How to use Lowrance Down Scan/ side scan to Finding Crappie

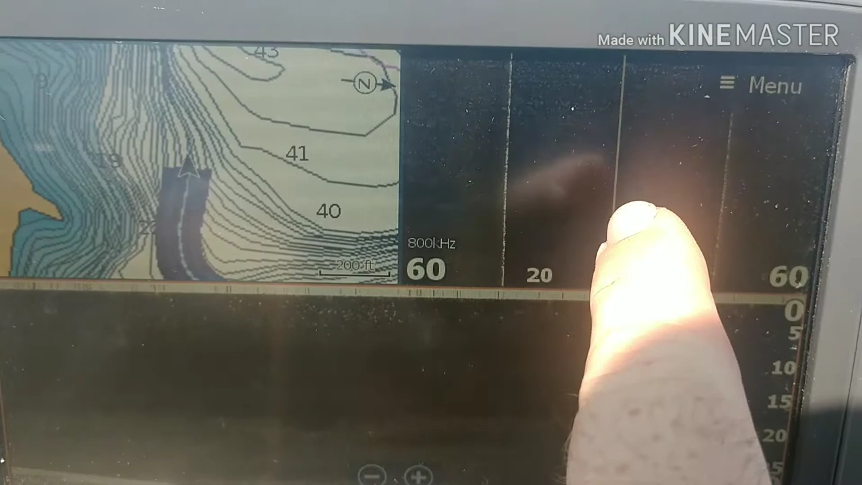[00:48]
Alright guys, we've got the side imaging here, we've got lake mapping, and we've got down imaging right here.
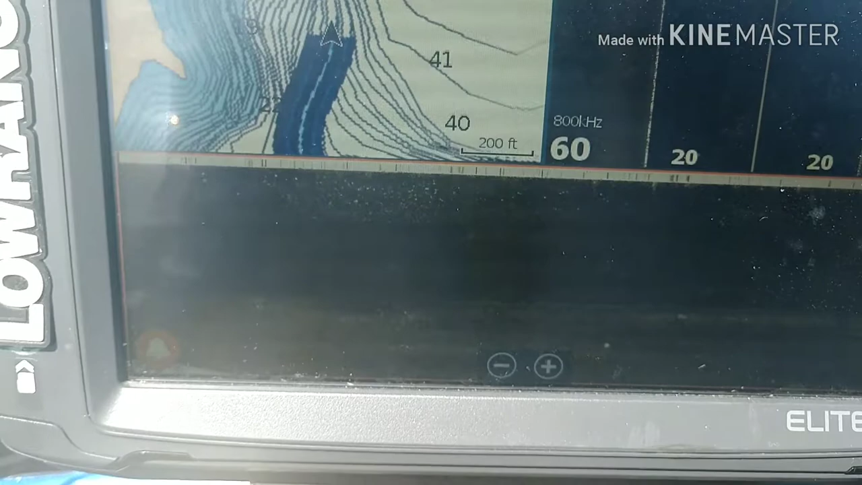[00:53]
And it looks to be, first you've got to find where the fish are holding as far as that goes.
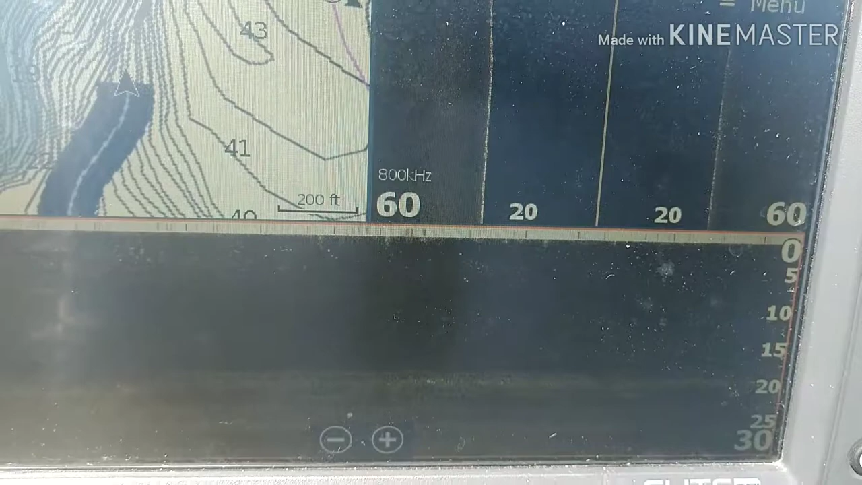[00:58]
And right now the fish are holding in about 15 foot of water.
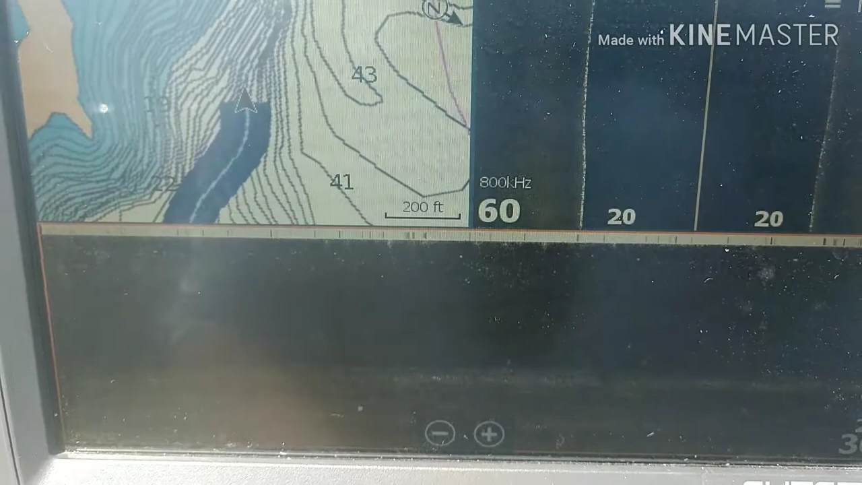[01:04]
So, we're running around 15 foot of water. I'm going around the boat right now. But, I don't know if you guys can see this thick line, right?
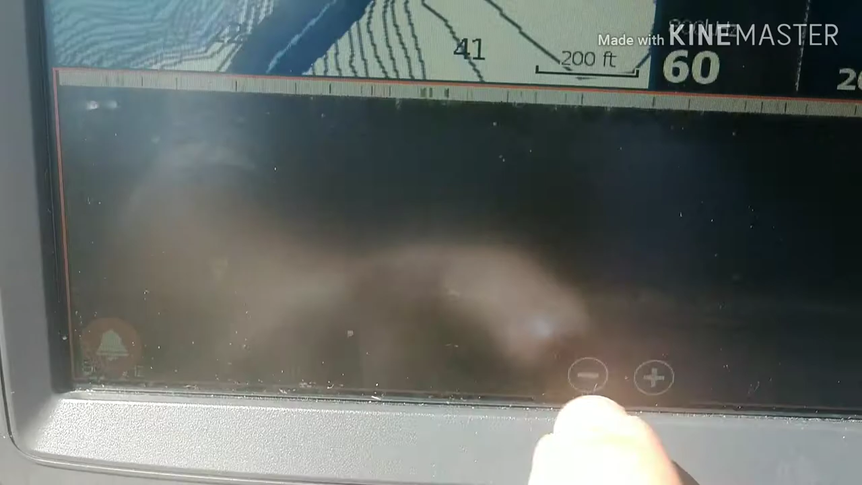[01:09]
I'm not sure how you guys can see that thick line right there. Okay?
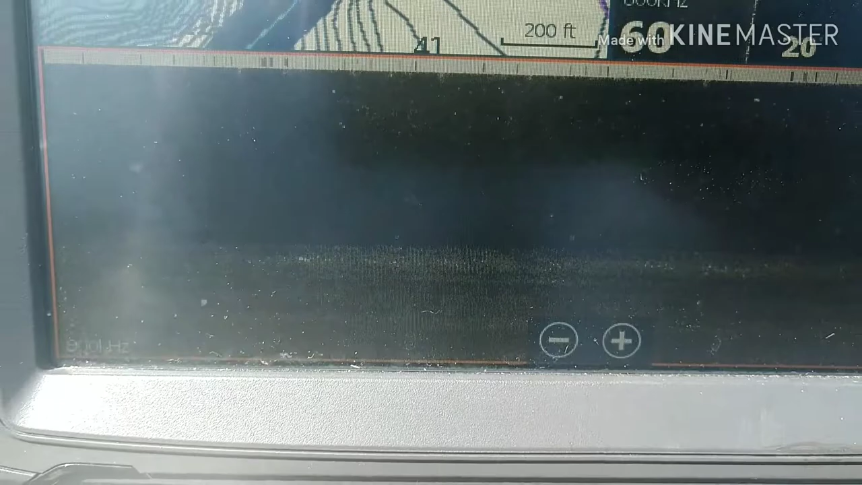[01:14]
That's still not the bottom, because you can see the bottom coming up right here. Okay? You see the bottom over here? There we go.
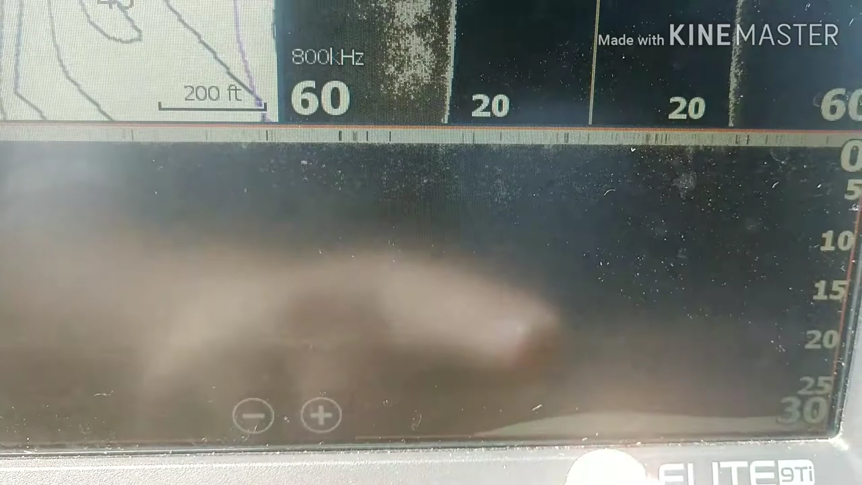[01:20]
So, that's what's called the thermocline.
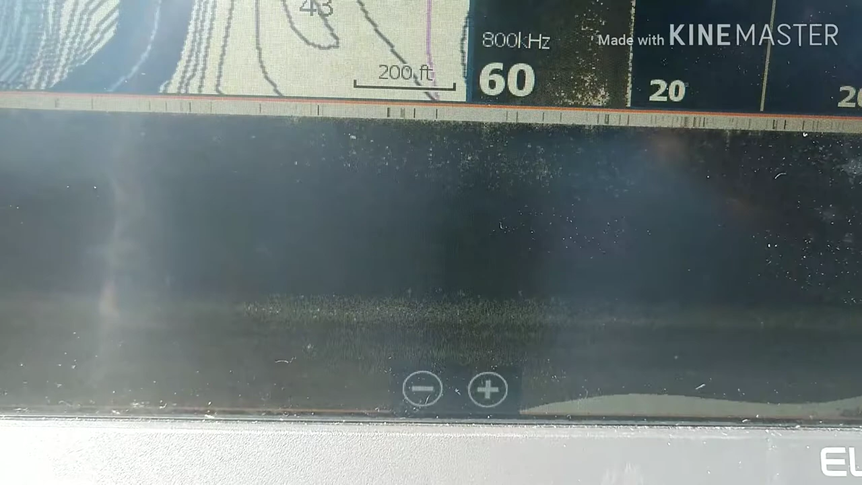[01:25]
And what a thermocline is, is the bacteria and algae and all that stuff settles, and it goes down so far.
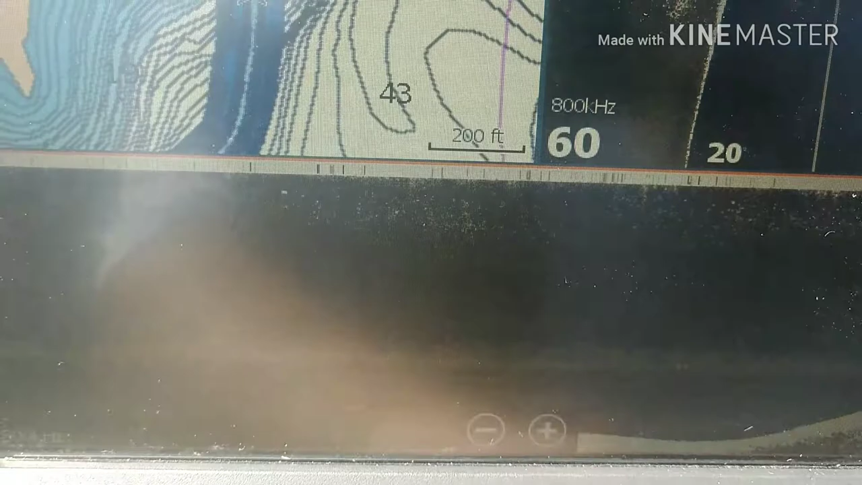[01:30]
And below that, it's not high in oxygen. And fish don't like to be below that.
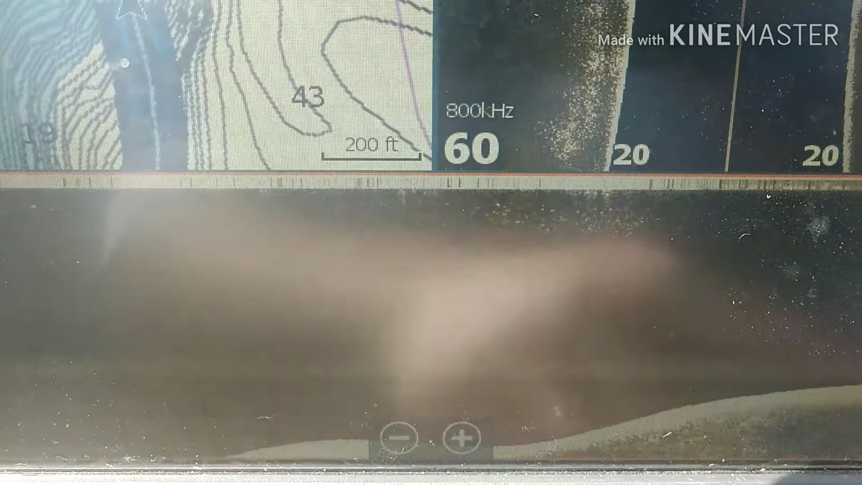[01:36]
You can see right here, we're coming up to a hump, and the thermocline will go away.
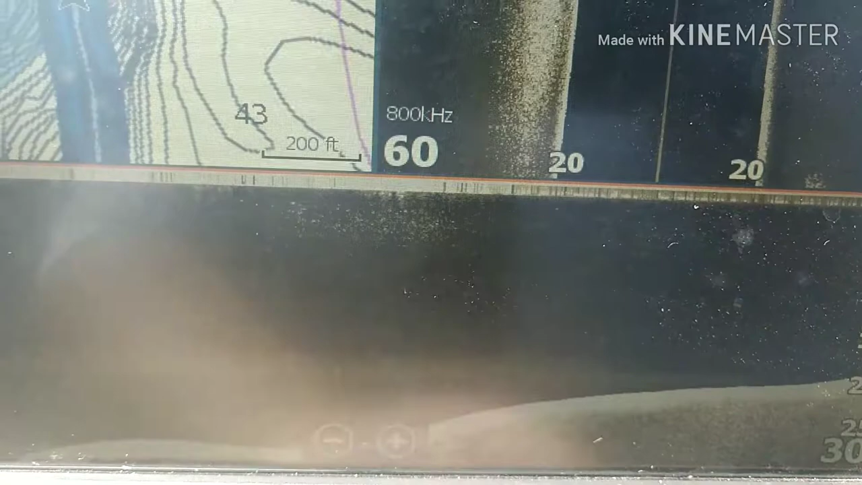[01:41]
Because the hump's at 15 foot or higher.
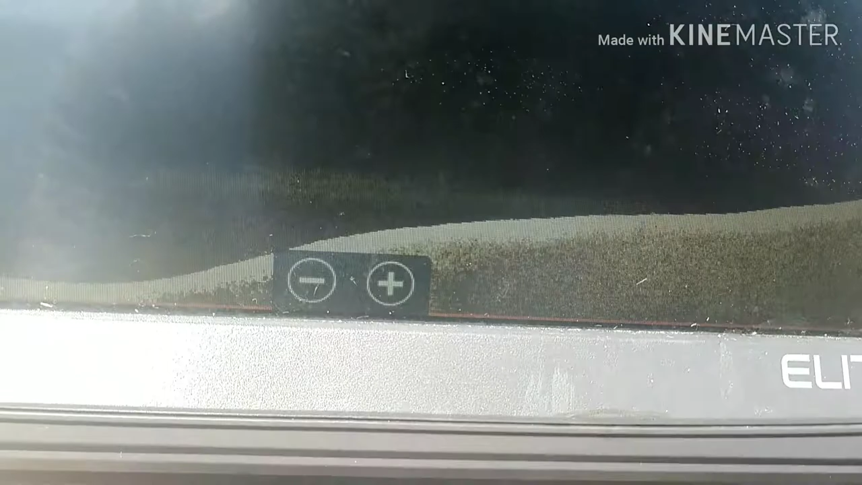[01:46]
So, right now, it looks like on this lake, 15 foot is the magic number. And you can see here, we've got bait schools coming up. That's a bait school.
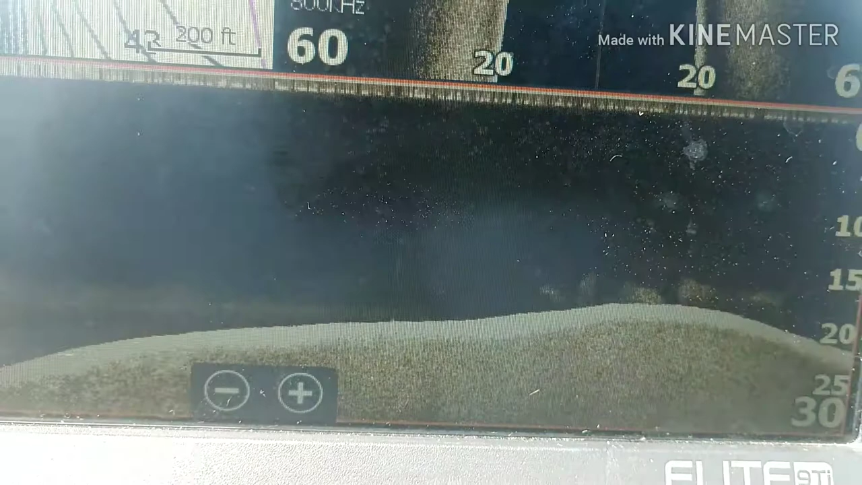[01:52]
And you just, we're just trolling around right now until we find a pile of crappie.
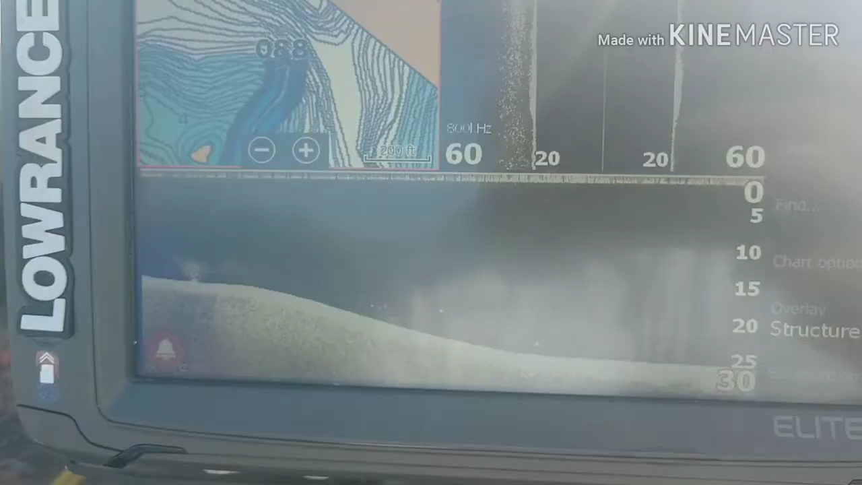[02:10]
Alright, we're coming up on them now.
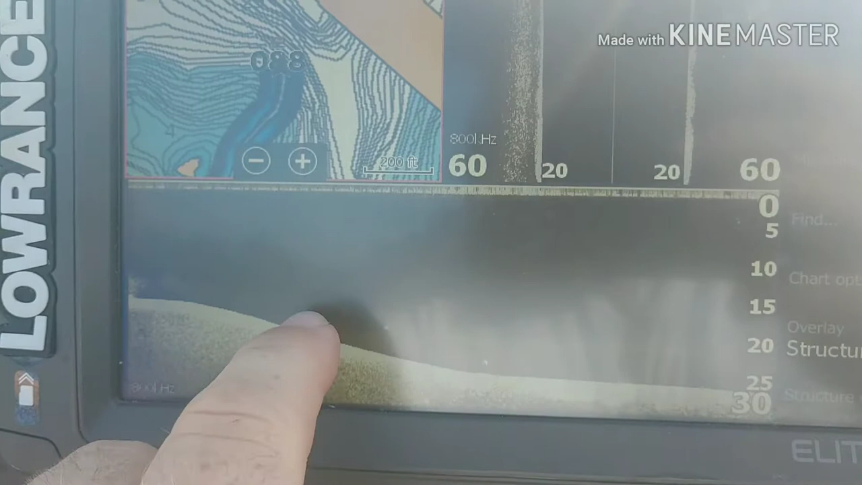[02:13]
That's a small school of crappie right there.
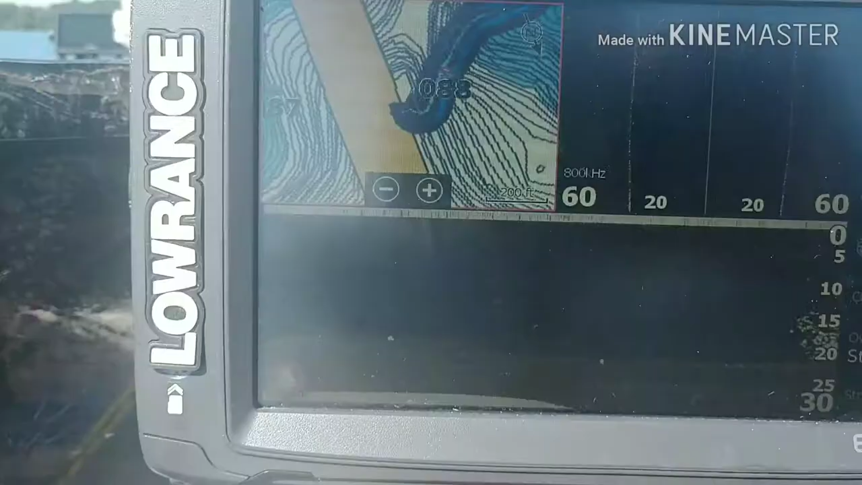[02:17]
Oh, right there.
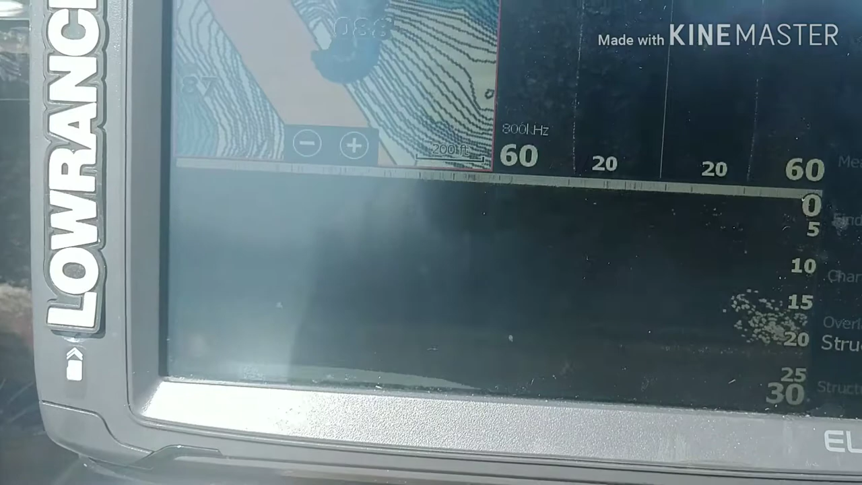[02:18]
That's a small school of crappie. See that, guys? That's a big school of crappie right there.
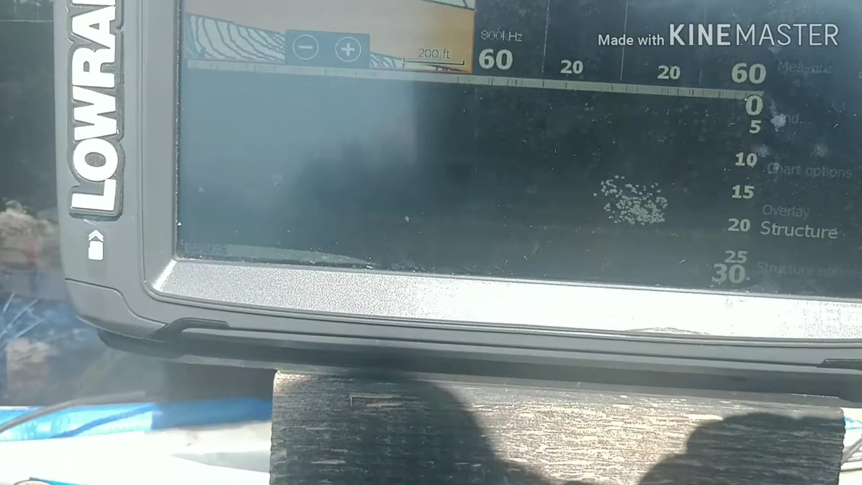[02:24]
And we're going to go ahead and mark that.